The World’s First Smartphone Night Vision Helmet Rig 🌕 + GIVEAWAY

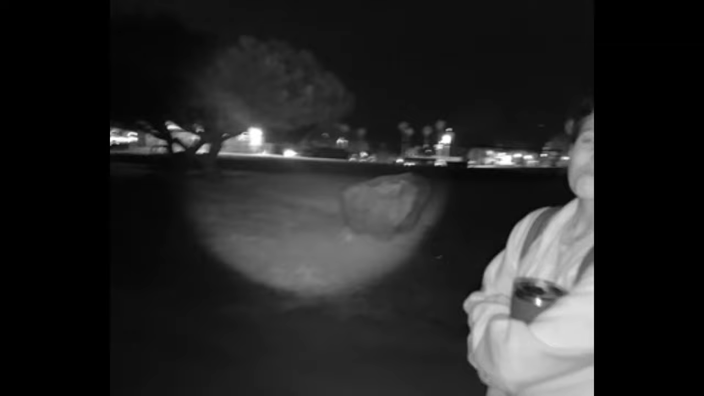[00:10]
videos captured from the device to help you get an idea of what kind of capabilities and downfalls a setup like this has. But overall when you consider this rig costs a little over $500 to build I was really impressed by what you can do with it and I think you will be too.
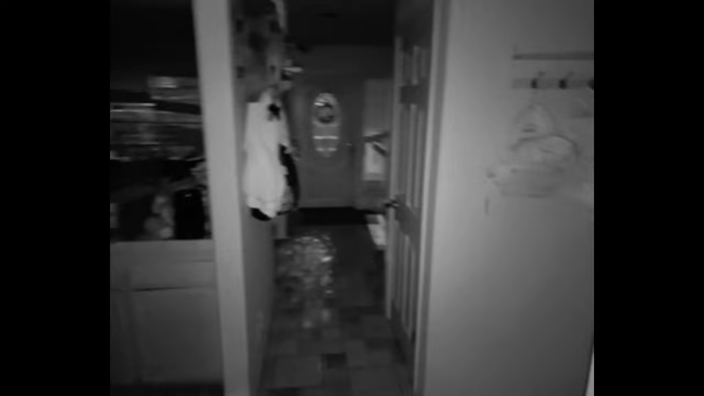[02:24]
All right so we'll start off with the smartphone's built-in IR turned on and we're indoors now so you can get an idea of what it might look like to use this in close quarters.
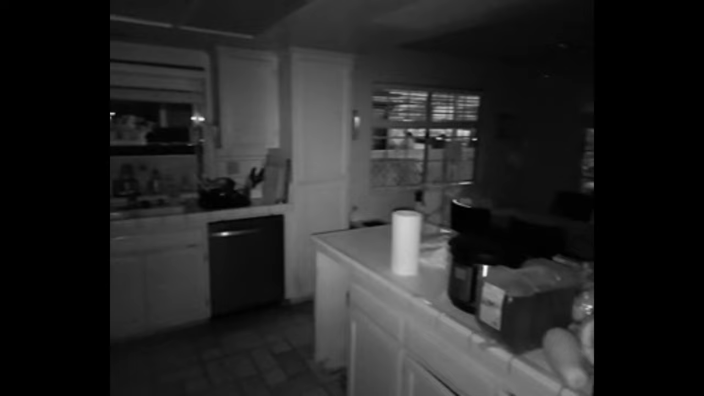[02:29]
It does provide enough illumination in an environment like this without any supplemental lighting and the angle is 80 degrees which actually gives you a relatively wide field of view.
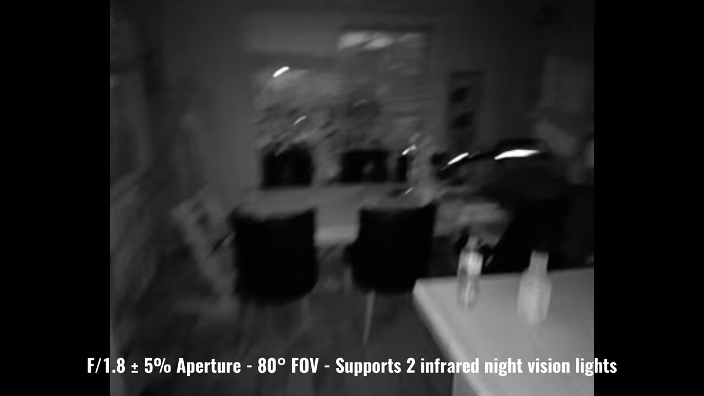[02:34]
The lag behind real life and what you actually see through the
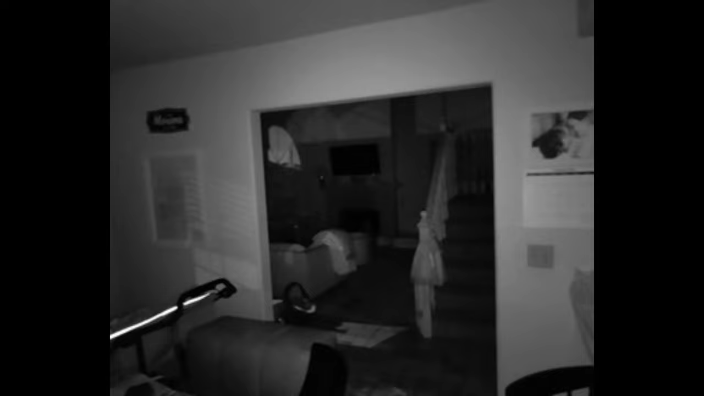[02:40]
camera is only a few tenths of a second so while it's not real time it is relatively close behind and I'm
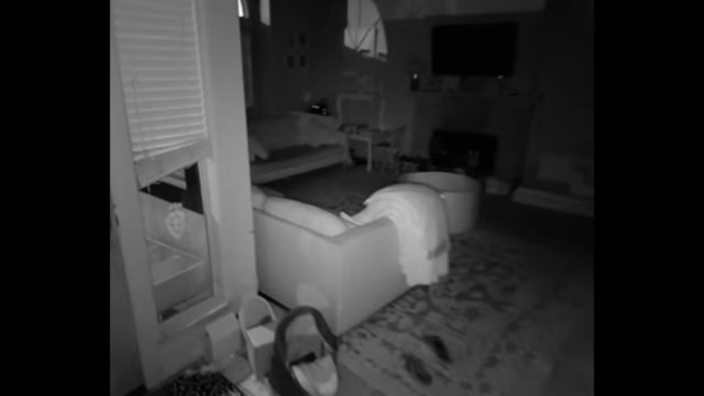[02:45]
able to use it to walk around indoors slowly but it's definitely not something that you're going to be able to rely on to run around with too quickly.
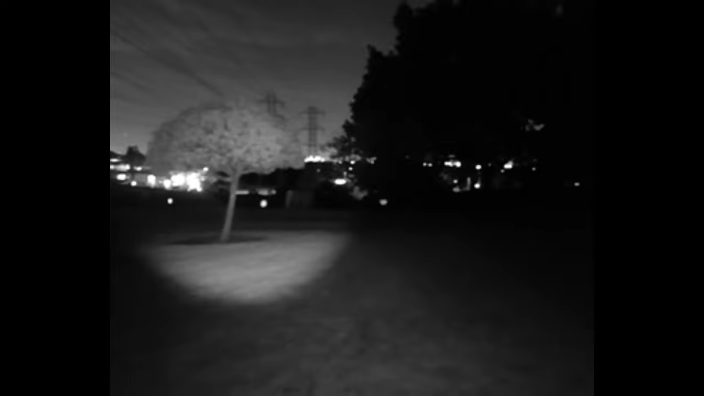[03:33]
range with the flood beam and up to about 100 meters with the more focused spot beam.
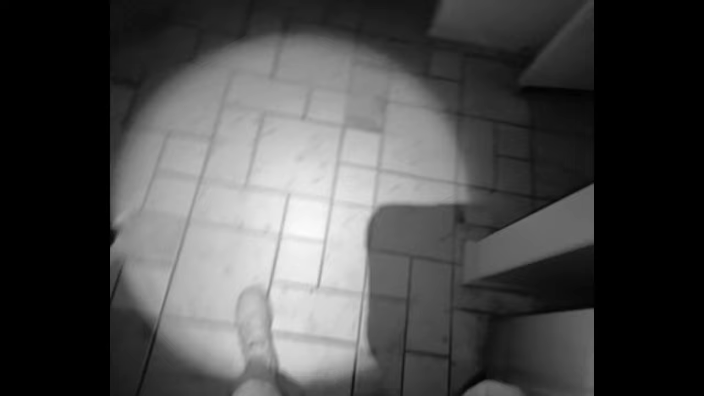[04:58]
It could be useful for people with large properties who want to do a quick surveillance or if you're out in the wilderness and you want the
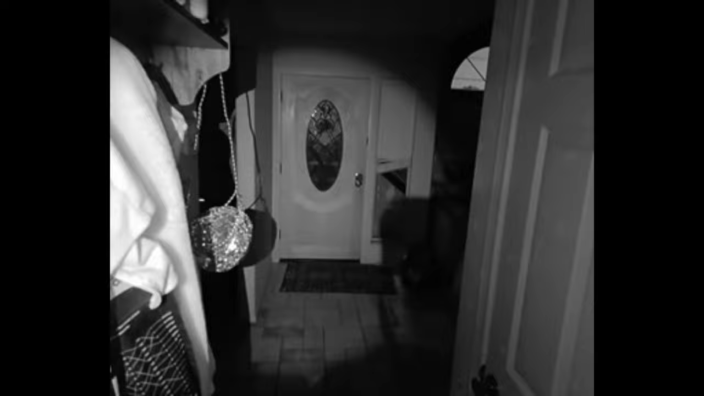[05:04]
discreet aid of IR illumination and it also does an even better job in environments with ambient lighting.